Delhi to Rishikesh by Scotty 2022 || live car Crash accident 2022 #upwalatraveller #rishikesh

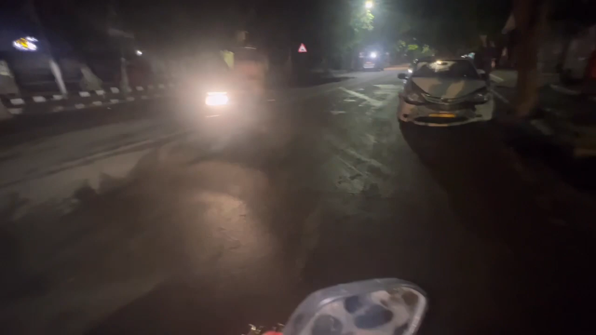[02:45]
बहुत ही गंदा हाल है बहुत ही बंदा हाल जो बुरा एक्सिडेंट देखा ना बाई क्या खतरनाक एक्सिडेंट हुआ हमारे सामने
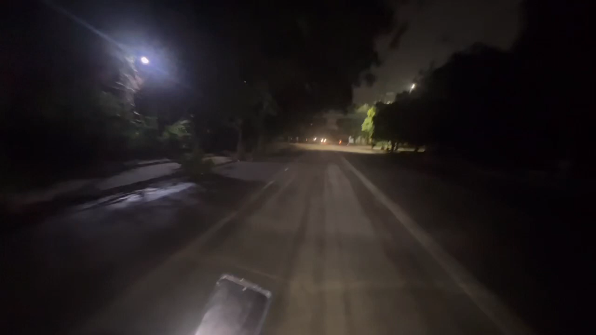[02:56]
इत्फाक से हम पहुँचे थे तब तक हिट करने वाला जो ट्रक था ना वह भाग गया भाई उस बंदे के काफी चोट आई काफी सर्वरा
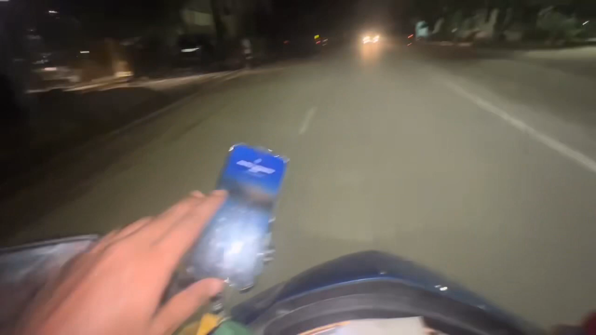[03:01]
फट गया उसका हमने पुलिस को फोन किया है अब उस बंदे का वो लेके गए है लेकिन बहुत ही बुरा बहुत ही गंदा मारके वो बंदा भाग गया बड़े confidence से तो यार भाई सबी लोगों से request है भाई कैसे stunt मारते ही ना चलो यार दूसरे
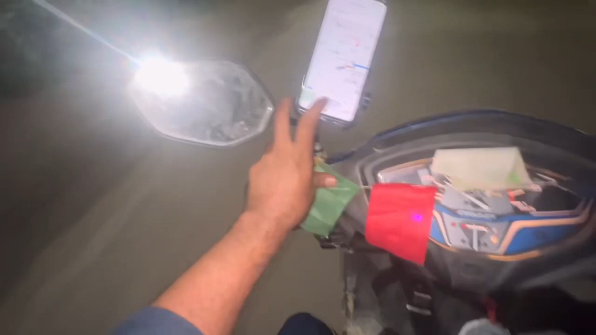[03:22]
उसको लेके गए हैं आई हाउप वो अच्छा हो और बस हमने स्टार्ट कर दिये जनरी
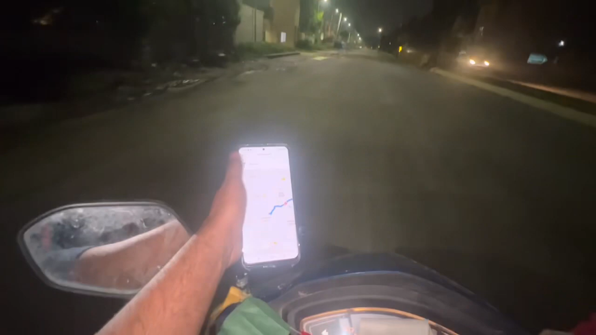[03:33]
और देखते हैं अभी इतना नाइट है तो ज्यादा कुछ है नहीं देखने के लिए
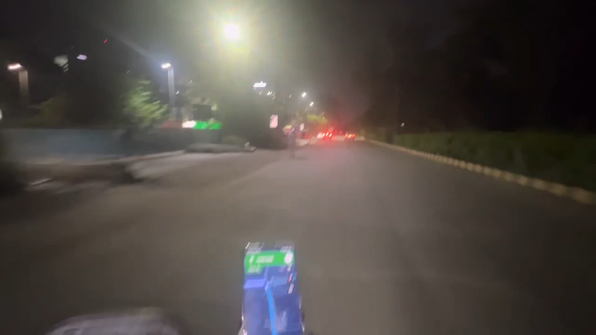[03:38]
लेकिन जैसे दिन होगा और मैं थोड़ा सा आगे पहुचूंगा और दिखाऊंगा आपको अच्छे अच्छे व्यूँ बक्वास ना करते हुए सीधे निकलता हूँ और आपको जैसे दिन होता है वहां कर भी दिखाता हूँ तो भाई तब तक के लिए बने रहें